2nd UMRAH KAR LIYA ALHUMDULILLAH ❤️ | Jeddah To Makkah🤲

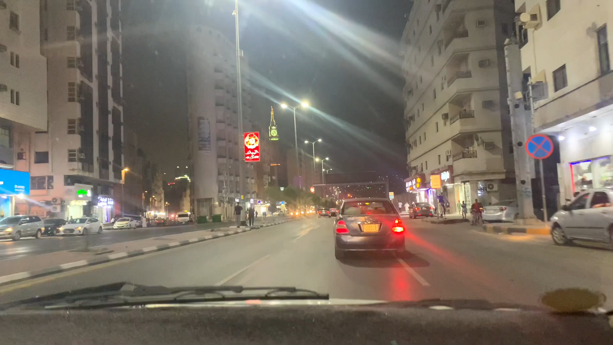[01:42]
और वो रहा सामने क्लॉक टावर और उसी के नीचे हरम शरीफ।